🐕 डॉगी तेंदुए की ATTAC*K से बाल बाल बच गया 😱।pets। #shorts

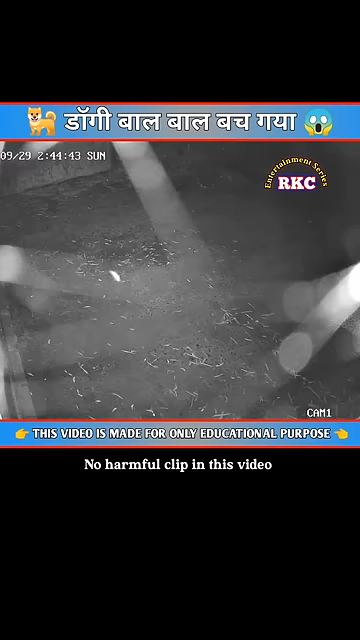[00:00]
दोस्तो CCTV कैमरे द्वारा रिकोर्डेड इस वीडियो में देखा जाता है कि एक
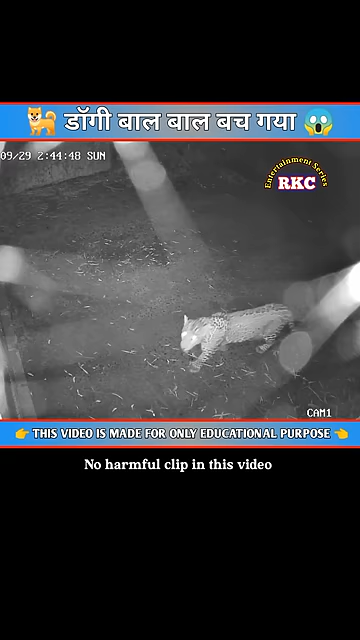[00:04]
लेप और सिकार की तलास में घुमते घुमते इस घर के पास पहुँ जाता है और फाइनली इसे अपना